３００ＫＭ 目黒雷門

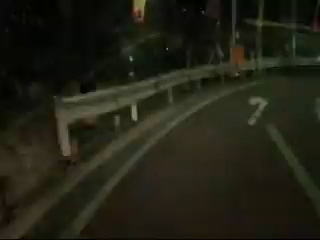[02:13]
今銀座に入りました。おまわりさんでがいます。